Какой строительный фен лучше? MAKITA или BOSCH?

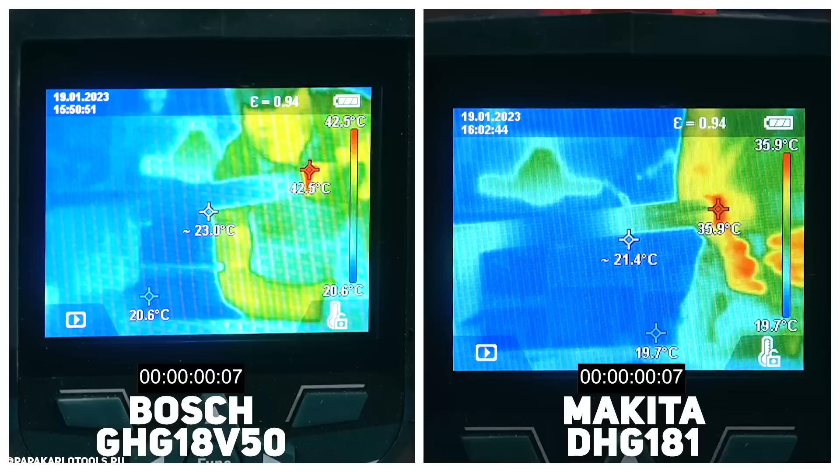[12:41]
что мы узнали оказывается что макит со своими пятью 150
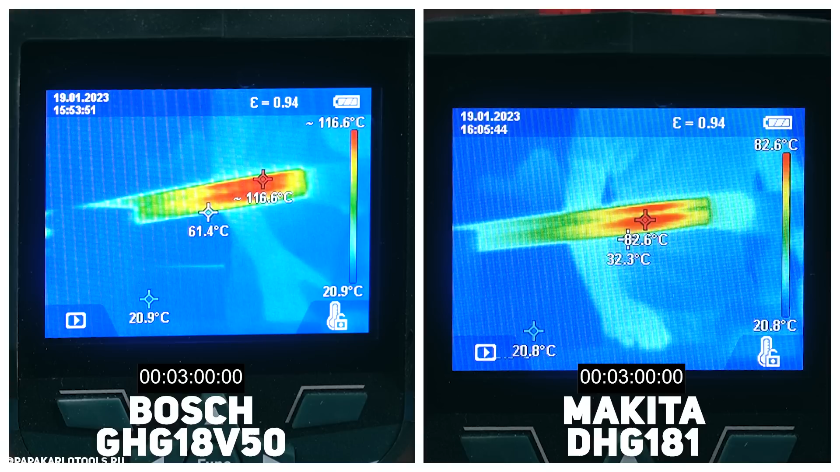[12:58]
градусами ни хрена столько не выдуло нам на трубе а бош который всего лишь скромный 500 заявил смог нагреть ее хотя бы до соточки а сама еще интересно что у боша просыпается второе третье дыхание когда ты его чуть-чуть подержишь по и покажем как-то работать